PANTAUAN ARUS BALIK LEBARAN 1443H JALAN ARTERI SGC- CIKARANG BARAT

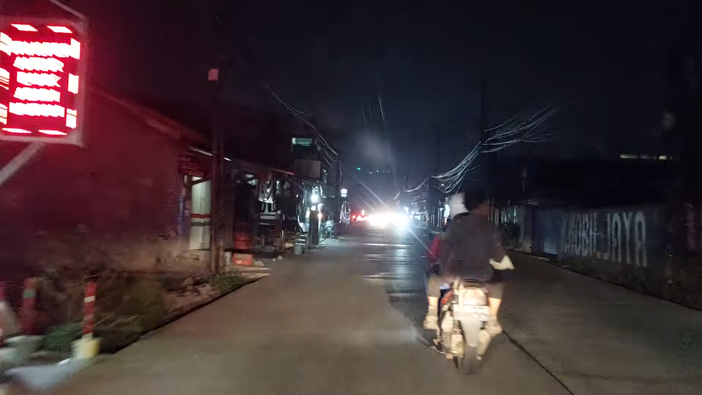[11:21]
lebaran 1443 jiria 2022 masahi hari ini hari sabtu malam ahad dan saat ini setelah tadi keluar dari jalan arteri di Cikarang Barat
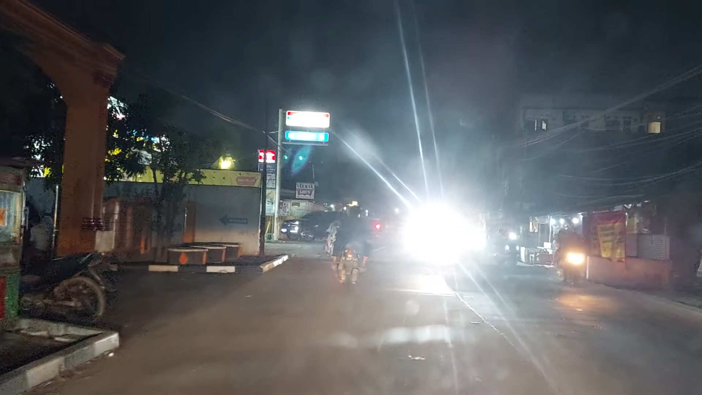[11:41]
tepatnya setelah PT Fajar Beber channel otw belok kiri mengambil jalur ke arah jalan inspeksi Kalimalang melalui
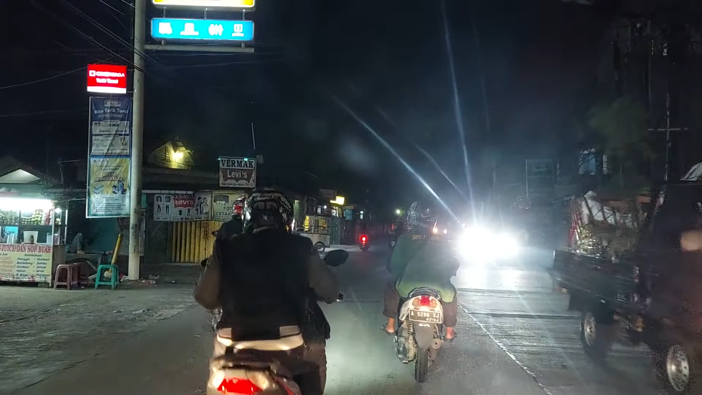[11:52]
warung bongkok dan tanti begitu belok kiri terlihat beberapa pengendara kendaraan roda 2 terlihat sedang
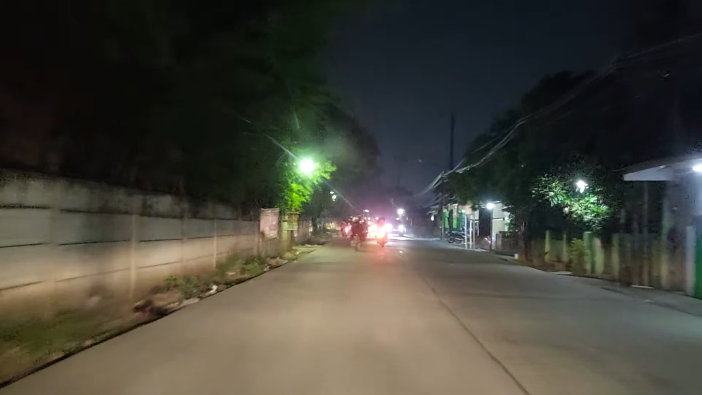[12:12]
mengamati atau sedang serius kayaknya lagi ngecek google map
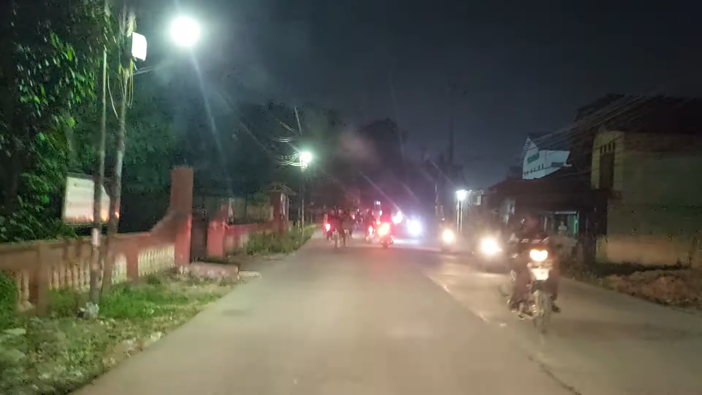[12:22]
kayaknya sih belum hafal teras ini begitu hanya perkiraan saja nah dan ini sekedar informasi pemirsa channel otw sekalian teman-teman youtuber
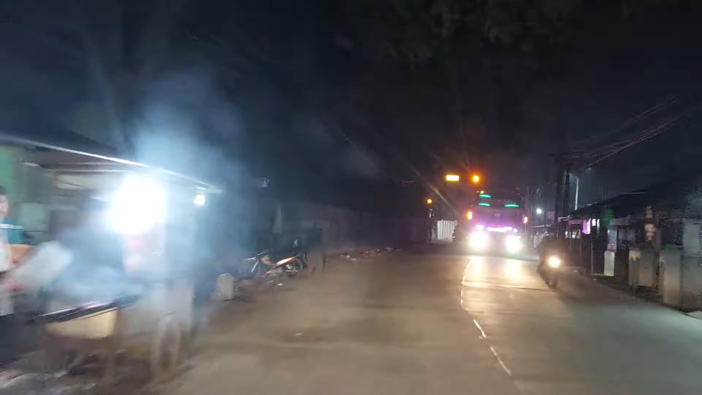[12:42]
di jalur warung bongkok ini alhamdulillah sekarang jalanannya sudah dicar halus
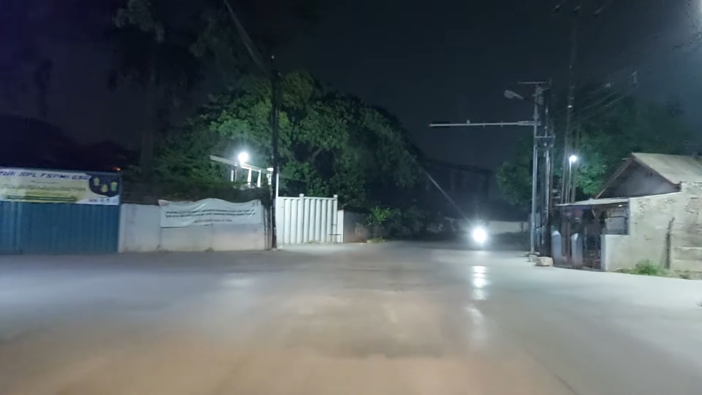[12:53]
rata banget beda dengan beberapa bulan kemarin atau beberapa waktu sebelumnya yang kalau kita lewat sini harus sedikit bersabar karena jalannya berlubang-lubang dan tidak rata kalau bawa ibu-ibu yang sedang berbadan 2 bisa
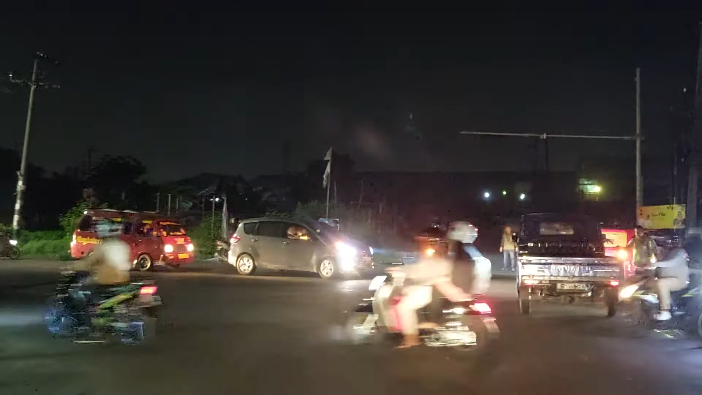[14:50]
guys kemarin menjelang hari lebaran pas pertengahan puasa kalau gak salah kemarin di perempatan ini juga dilakukan perbaikan
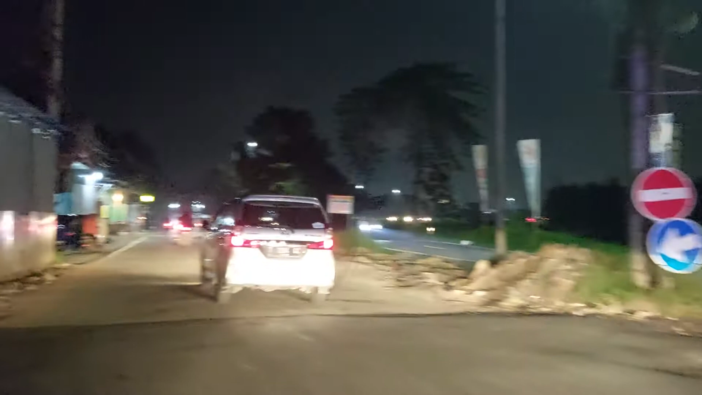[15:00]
jalan jadi jalan sebelumnya dibongkar dibobol kemudian dibangun atau di perbaikan kembali
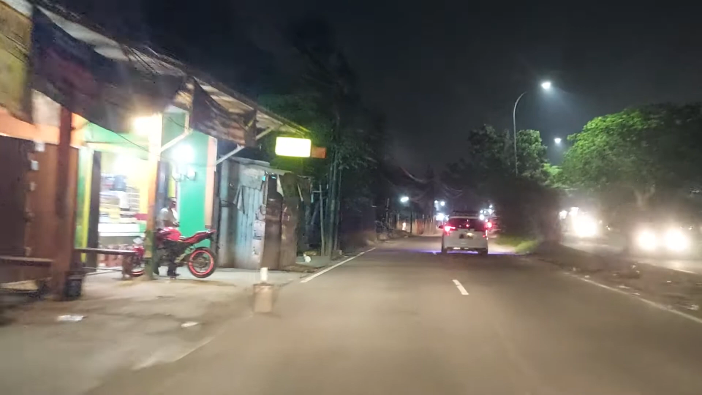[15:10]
nah bedanya cor-coran yang disini ini kita udah masuk di jalan inspeksi Kalimalang arah ke Jababeka atau Cikarang
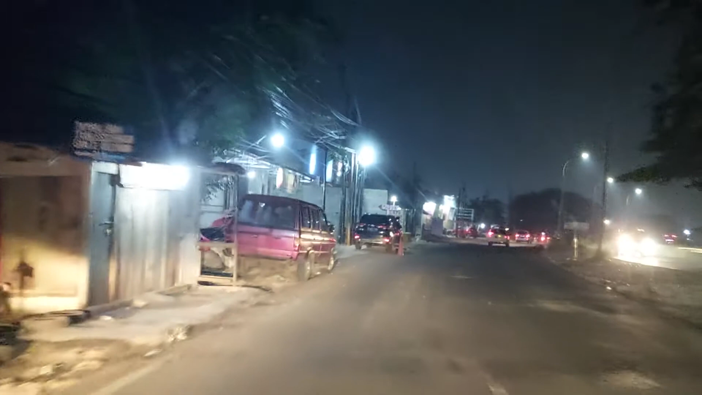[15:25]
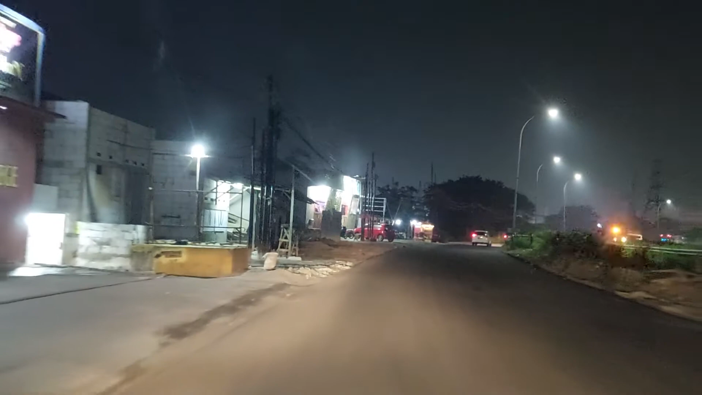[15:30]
nah ini tadi kalau teman-teman pemirsa sempat memperhatikan suara jegluk-jegluk pelan-pelan ini merupakan sabna
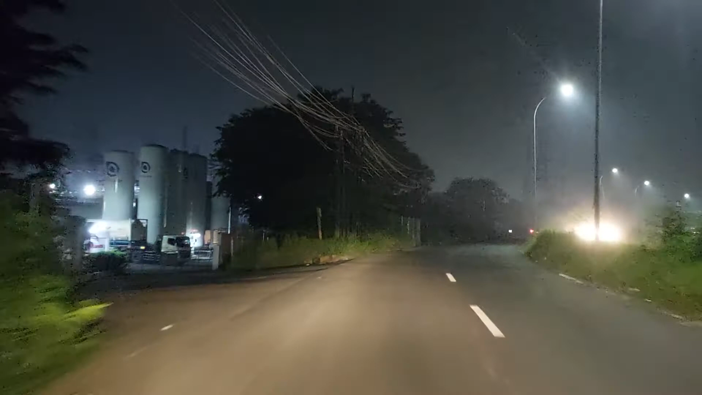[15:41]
nah seperti ini guys ini kadang yang bikin perut kita agak begitu senep pencar halus tapi sambungan-sambungan tapi alhamdulillah tadi di
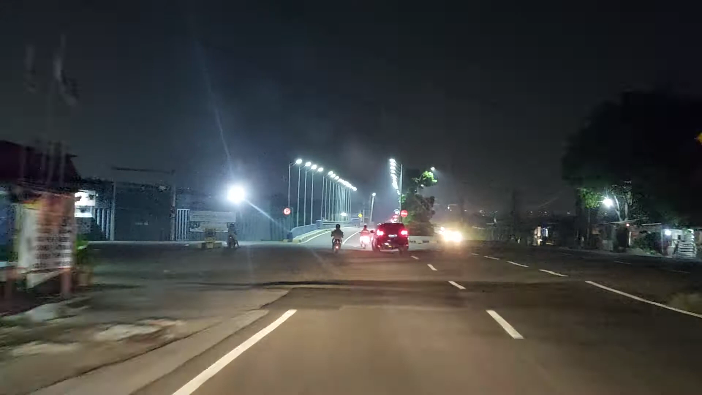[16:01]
nah ini kita berada di depan gerbang
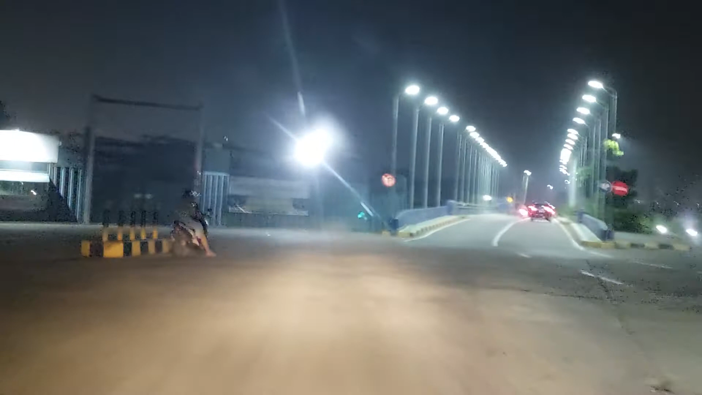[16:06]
2 GRP Garuda Raja Paksi
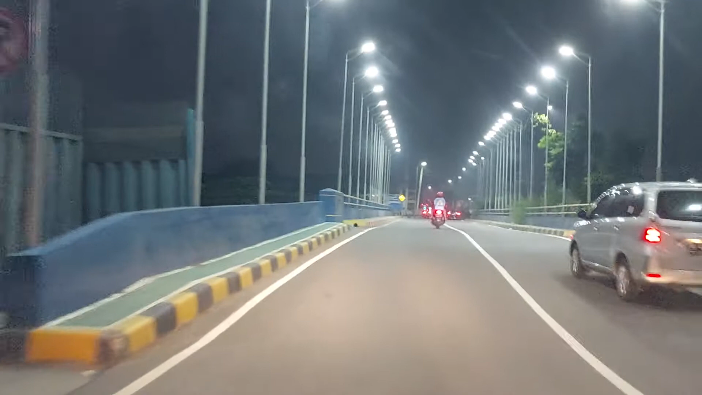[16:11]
nah ini jembatan juga belum lama dibangun gas yang sebelumnya dulu hanya di sebelah kanan itu
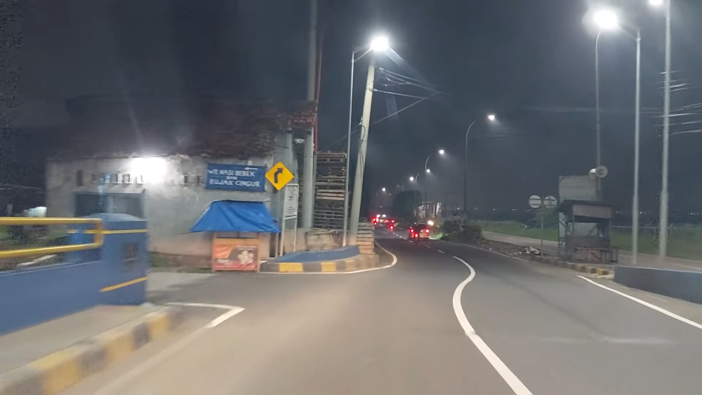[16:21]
yang kelihatan lebih rendah dan untuk jembatan yang barusan kami lewatin ini merupakan jembatan yang dibangun dengan teknologi ter kini
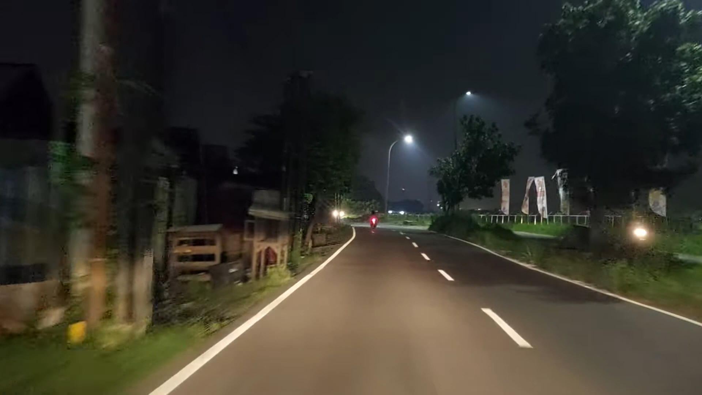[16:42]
yang dibangun kira-kira satu tahun yang lalu dan penggunaannya maksud kami penggunaannya mulai satu tahun yang lalu nah ini juga termasuk jembatan baru yang pembangunannya hampir berbarengan dengan jembatan yang tadi ini dikenal dengan pintu air Sokadanau
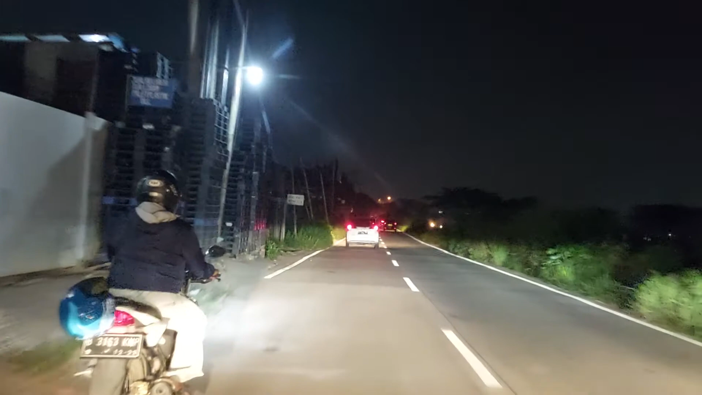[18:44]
dan ini menyambung informasi tentang buan way di tol Jakarta Cekampek arah Jakarta dan
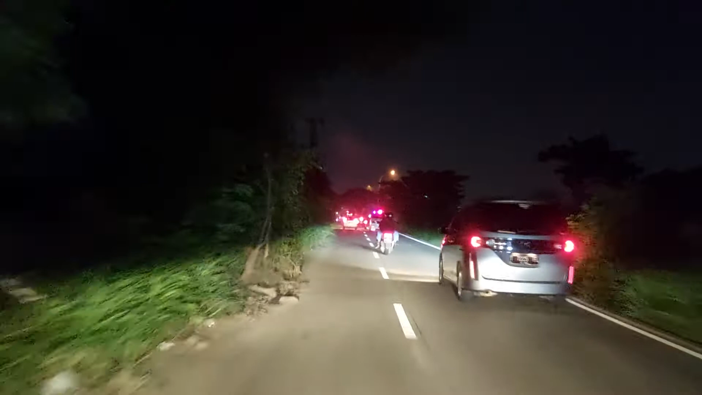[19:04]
jalur arteri arah ke Karawang ternyata di jalan inspeksi Kalimalang ini di dua jalur baik arah ke Karawang maupun arah ke Jakarta ini terpantau lancar sekali bisa dibilang banyak kosongnya